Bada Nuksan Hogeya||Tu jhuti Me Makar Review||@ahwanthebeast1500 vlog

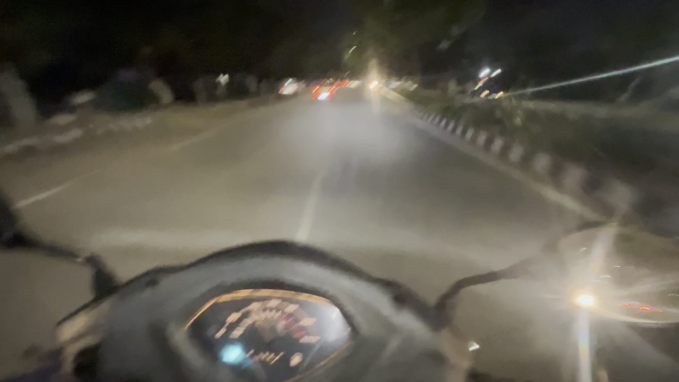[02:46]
तो रात को 11:30 बजे भी मुझे लग रहा है,
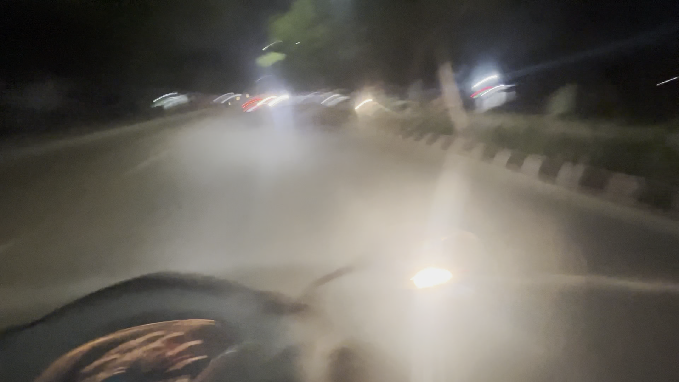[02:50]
मतलब शाम जैसा लग रहा है, इतना गाड़ियां चल रही है.
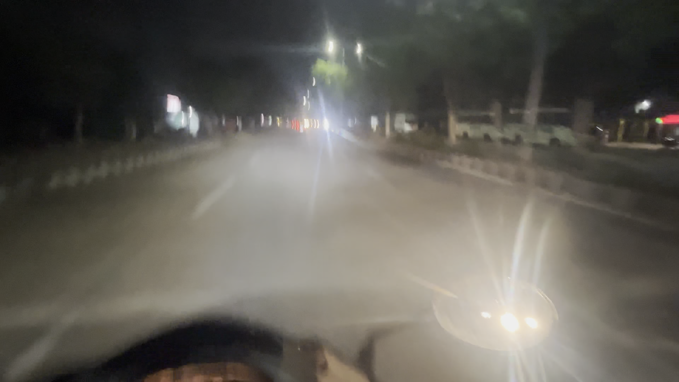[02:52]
एंड अभी भगवान करे मेरे गाड़ी पे पेट्रोल था. बहुत दिन हो गया गाड़ी बंद था, घर पे था गाड़ी. तो उसके घर के आगे पहुंच गया मैं.